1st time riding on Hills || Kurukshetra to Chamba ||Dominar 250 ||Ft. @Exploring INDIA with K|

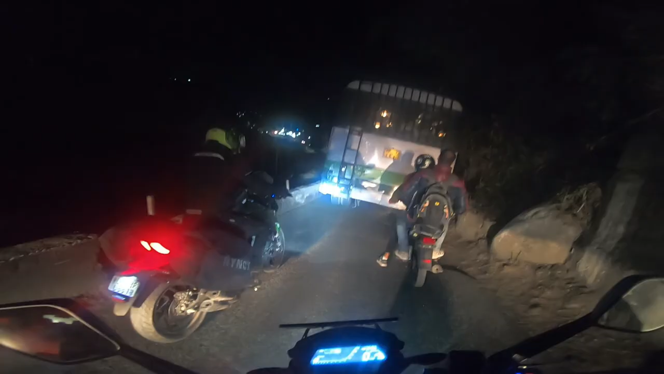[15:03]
तो इतनी पतली रोड है कि एक गाड़ी निकल सकती है यहां से दूसरी गाड़ी जब आज आएगी तो वह ऐसे रुकेगी बैक होती है उसके बाद जगे वनी तब हम लोग मुखने है